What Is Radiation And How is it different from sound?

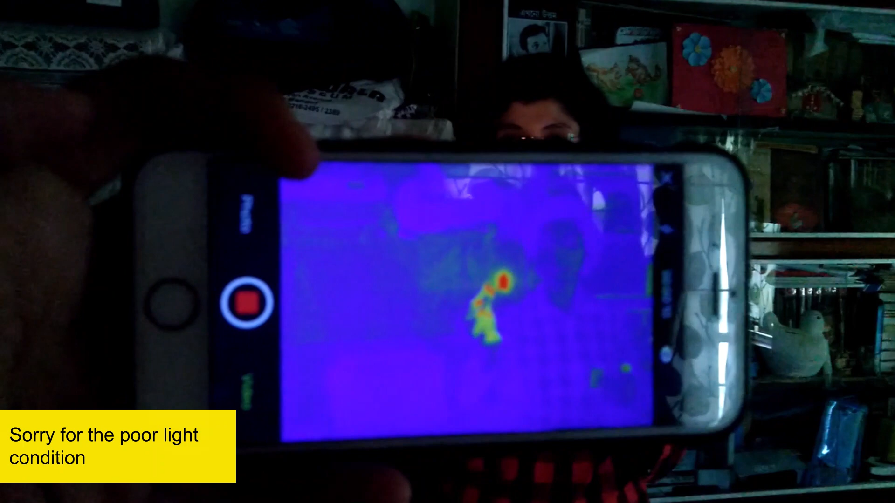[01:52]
When I light up the candle, the candle becomes red.
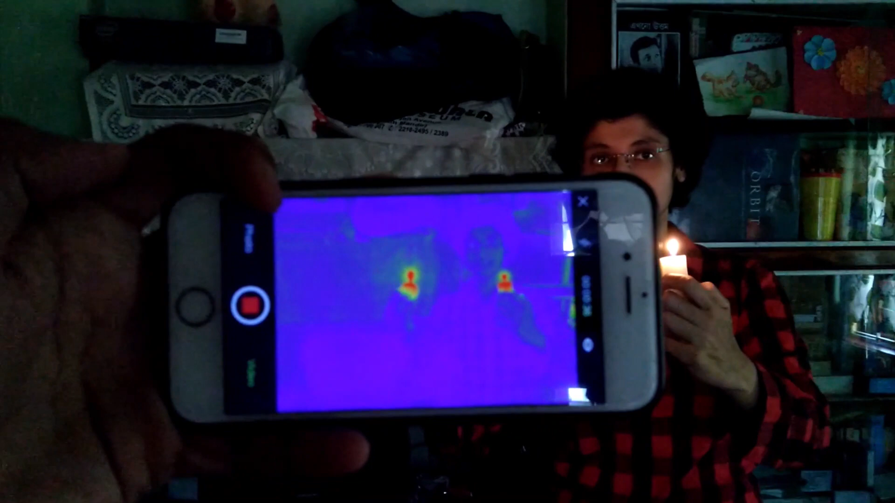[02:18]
Now you can see in the thermal imaging camera that this is red.
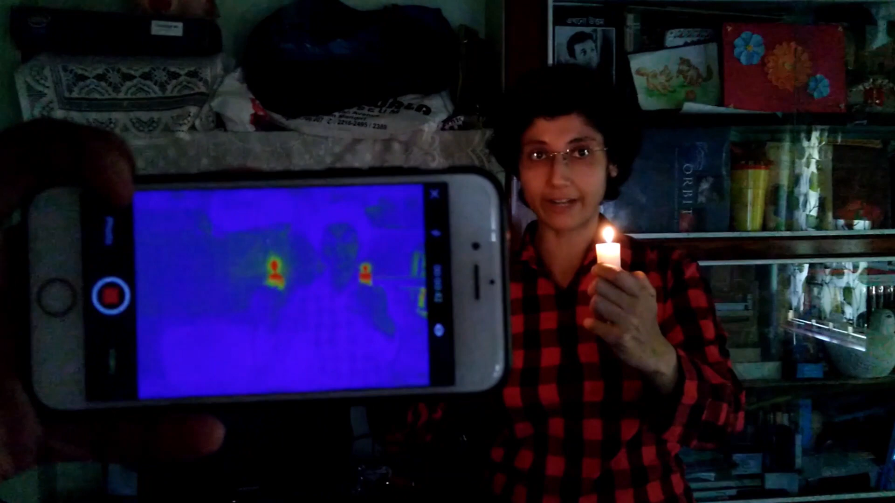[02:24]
This is showing red because these two are hotter places than its surrounding.